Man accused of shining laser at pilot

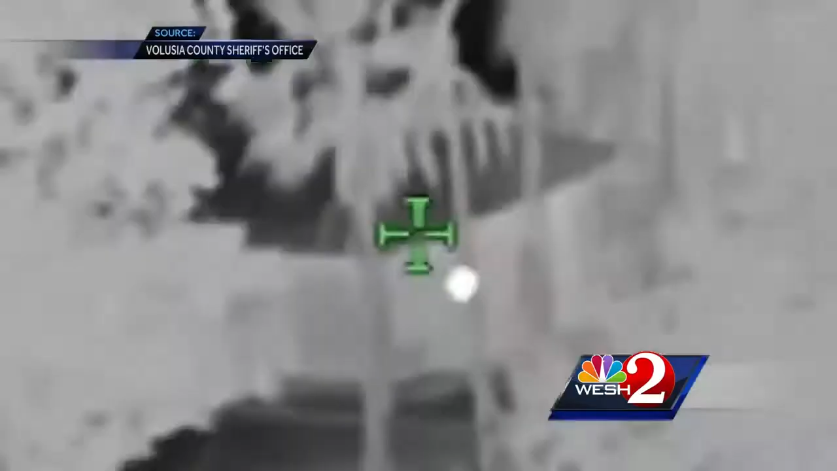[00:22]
And though you can't see the beam when the camera is on infrared, the pilot was briefly blinded by a blue in color laser.
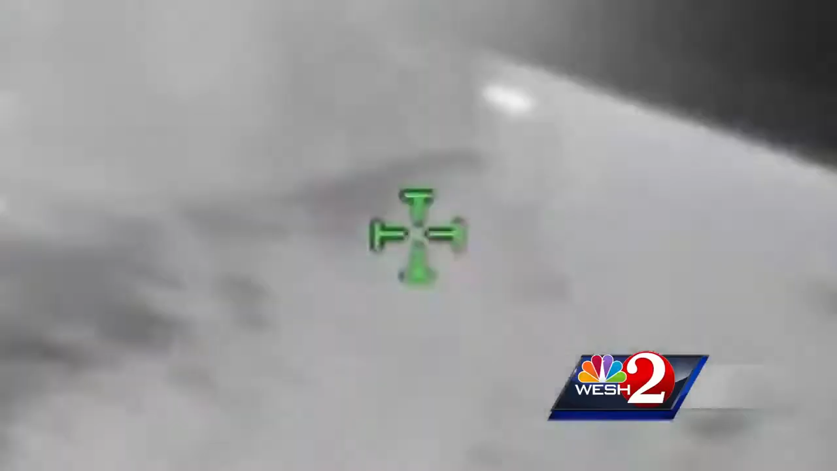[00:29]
When we first got hit, we zeroed down this general area.
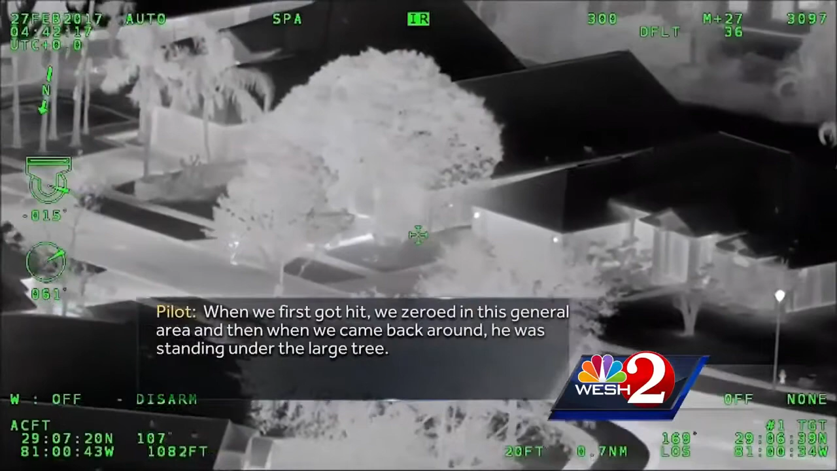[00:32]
And then when we came back around, he was standing under the large tree. The pilot reported the suspect actually shined the laser at the chopper twice. It was a surprise to me.